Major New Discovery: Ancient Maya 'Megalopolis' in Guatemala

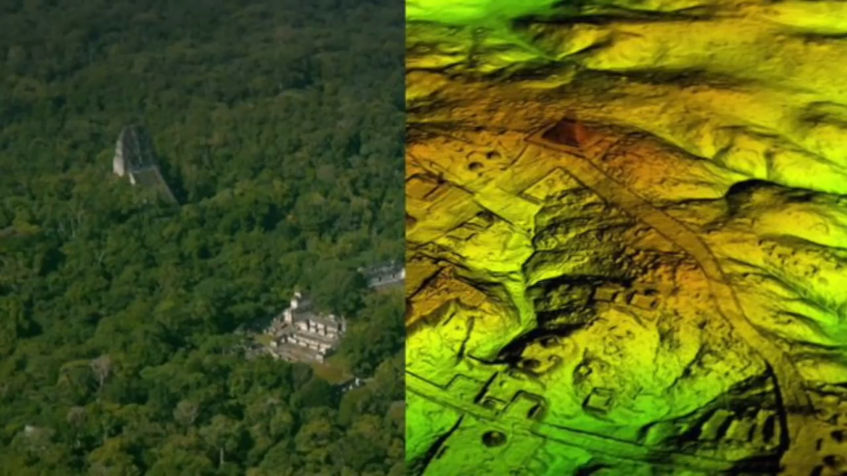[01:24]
The dense tree canopy was digitally removed so we could see what was under the surface of the now uninhabited Guatemalan rainforest. And it truly is spectacular.
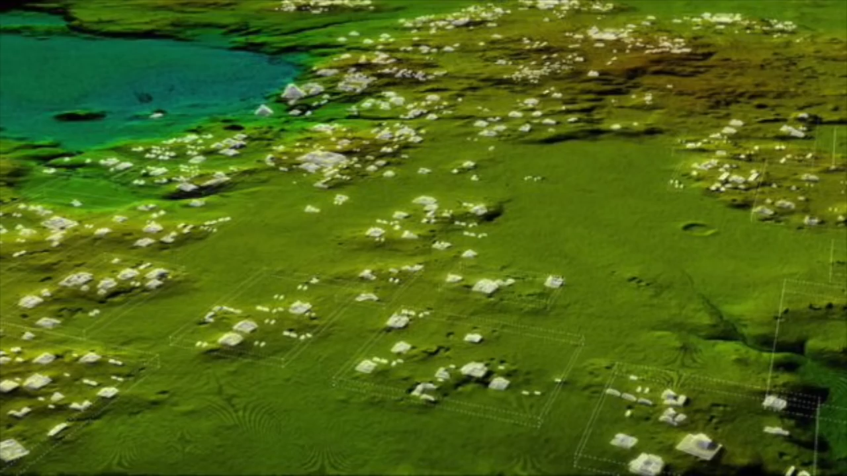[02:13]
Most of the 60,000 newly identified structures are thought to be stone platforms that would have supported the average pole and thatch Maya home.
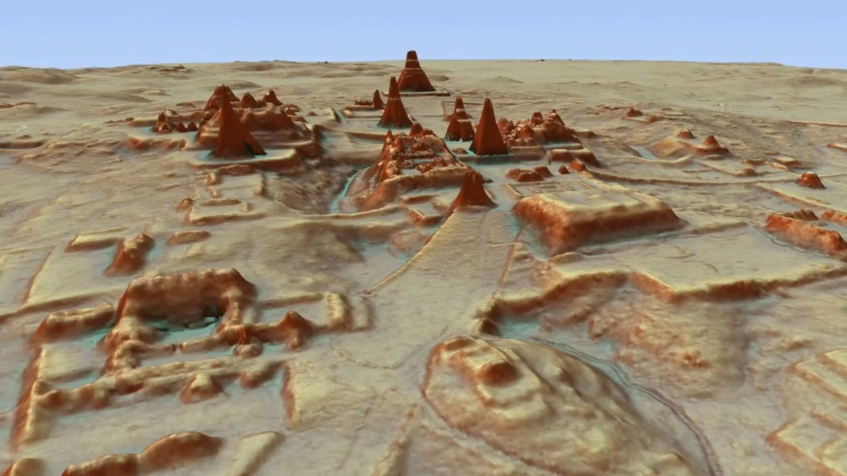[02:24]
The archaeologists were struck by the incredible defensive features which included walls, fortresses and moats, and they showed that the Maya invested more resources into defending themselves than previously thought. Most spectacularly is that one of the finds is a seven-storey pyramid,